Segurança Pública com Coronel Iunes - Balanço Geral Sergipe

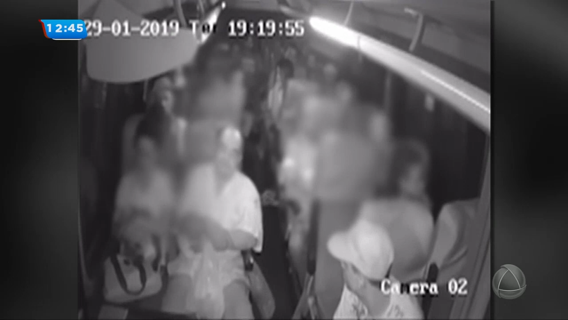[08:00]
Esse assalto daí que a gente está acompanhando agora, tem imagens. No interior são nas topiques. Aqui são no transporte coletivo, mas eles não estão assaltando mais o ônibus. Você pode ver que as arrastão, dois passageiros, olha que coisa. Então, é o que eu costumo dizer, Ricardo. Às vezes a gente passa algumas